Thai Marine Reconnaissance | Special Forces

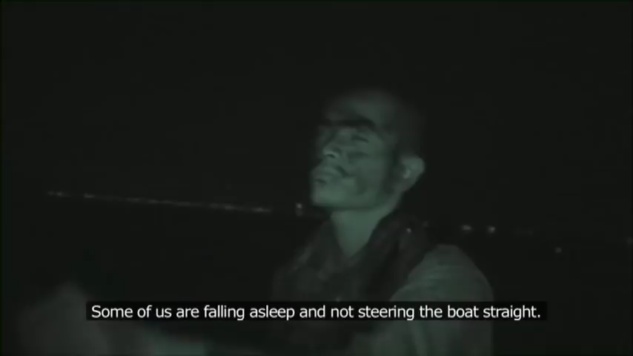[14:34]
The boats are slowing down and running behind schedule
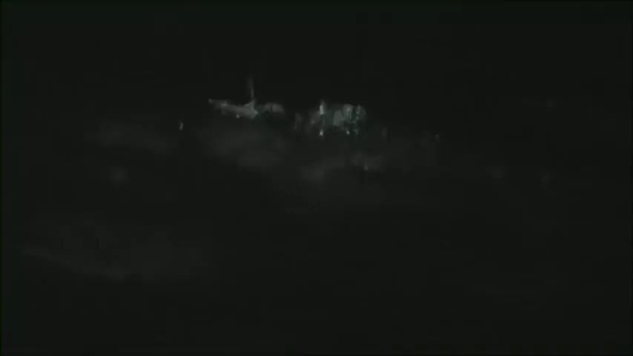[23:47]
They are monitoring every recruit, looking for the danger signs.
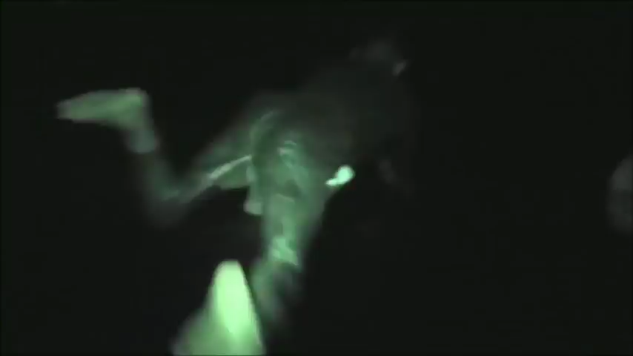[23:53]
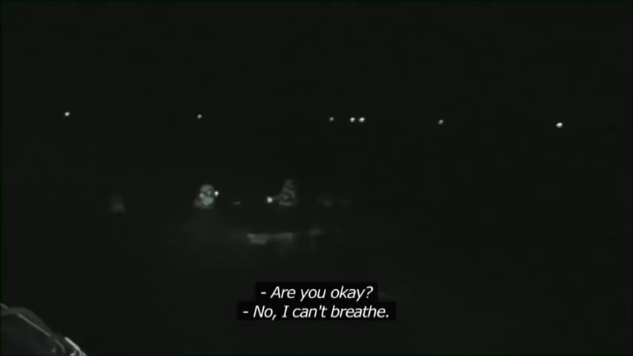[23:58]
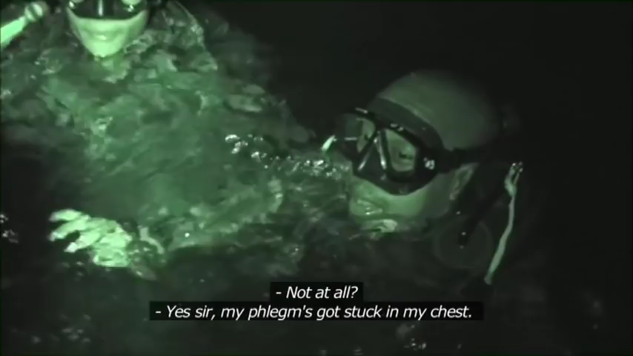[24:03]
The oldest recruit is taken onto the boat.
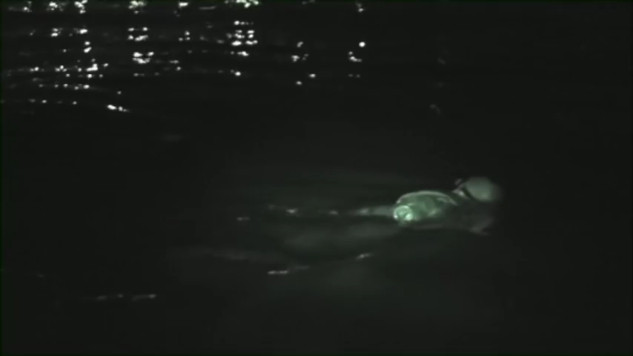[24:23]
But after catching his breath, the instructors decide recruit 27 can rejoin the group for the last kilometer.
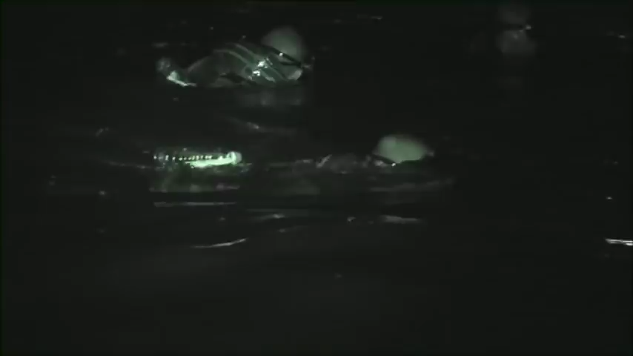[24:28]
Exhausted but alive, they crawl ashore.